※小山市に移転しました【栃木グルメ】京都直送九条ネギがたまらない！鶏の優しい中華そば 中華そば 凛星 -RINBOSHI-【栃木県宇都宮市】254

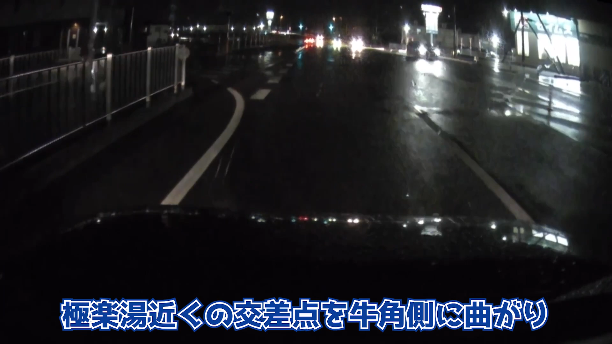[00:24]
アンダー出口をすぐ左に曲がり、少し走ったところにあります。